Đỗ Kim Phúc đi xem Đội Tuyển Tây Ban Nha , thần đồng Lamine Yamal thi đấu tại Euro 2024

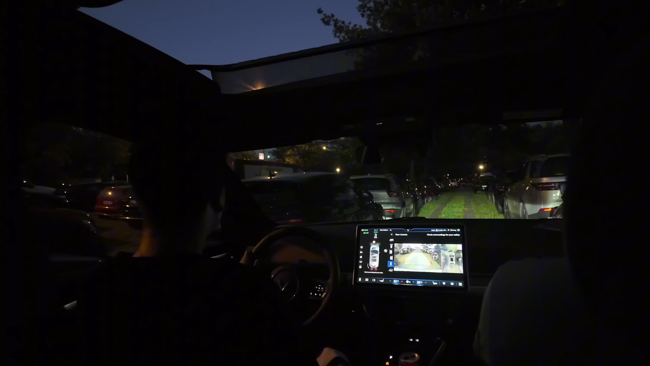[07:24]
Thì đấy, bây giờ anh em mình chúng mình trận đấu vừa mới sắp kết thúc thì chúng mình quyết định phải chạy ra trước, thì không thì sợ tí nữa không về được ấy. Đấy, và bây giờ đang lấy xe ra thì ở đây mọi người đỗ siêu siêu sát sẵn sạt luôn ấy. Đấy, nên là chúng mình đang giật đi giật lùi ấy. Bây giờ đi giật lùi anh em ạ. Giật lùi có thể là qua bãi xe này.